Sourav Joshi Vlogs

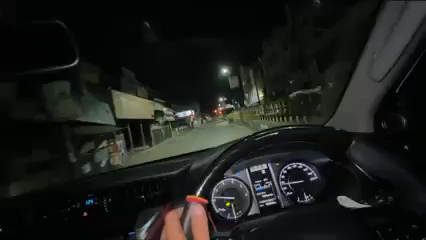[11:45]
रात के 1:30 बजे हल्द्वानी की सड़कें सुनसान। इस रोड पे पहली बार भगा रहा हूँ मैं इतनी ज्यादा, देखना 80 पे।
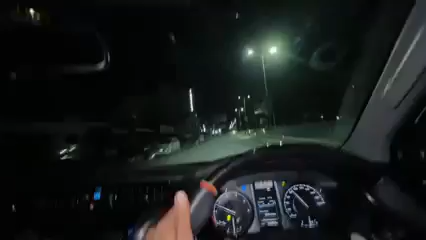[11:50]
ये मेन नैनीताल वाली रोड है। तो अभी भैया को यहाँ पे ड्रॉप कर दिया है। तो अभी हमारी सोसाइटी पहुँच गए लेकिन गेट बंद पड़ा है।